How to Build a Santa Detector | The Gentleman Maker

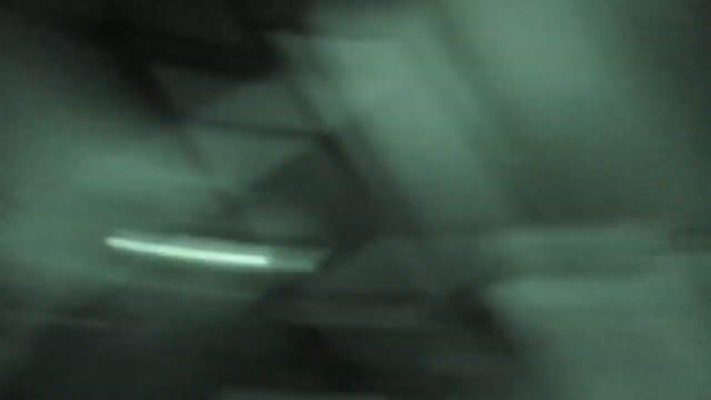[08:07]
so it's night time in the cabin we're gonna see if we can catch him
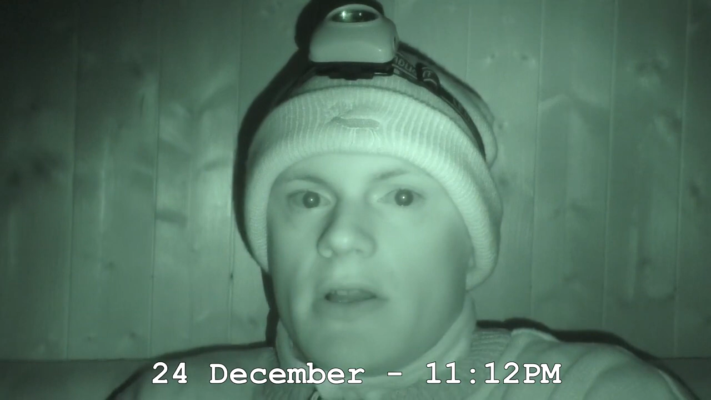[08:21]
it's about 11 o'clock no sign of him yet it's now christmas day it's about 1 30 in the morning and i'm hoping that we're gonna see him soon
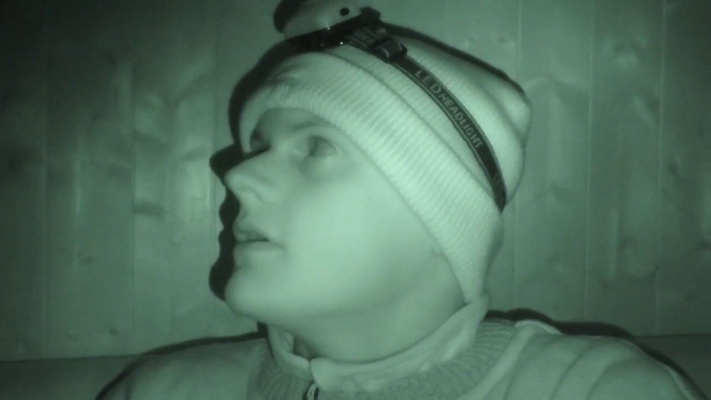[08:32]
what was that so i just heard something from from the roof yeah you can hear jingles he's up there right now
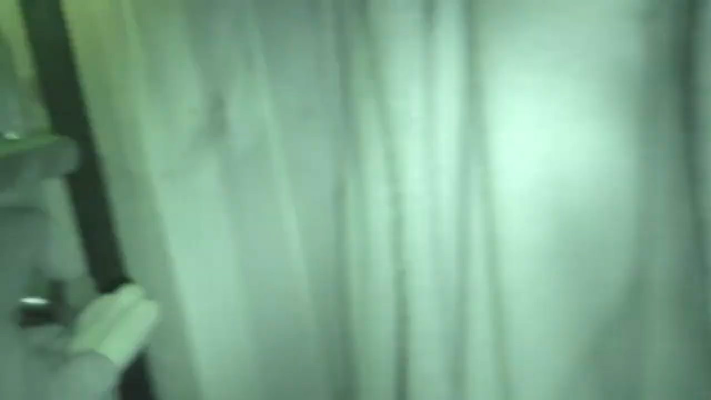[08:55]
that's him it's game it's game it's game right we're gonna get him we're gonna get him
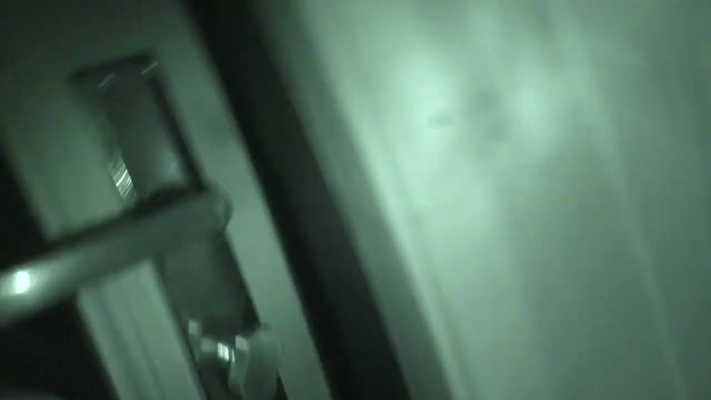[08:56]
we're gonna get him where is he come on where is he where is he what is he he's gonna be right here somewhere i just heard him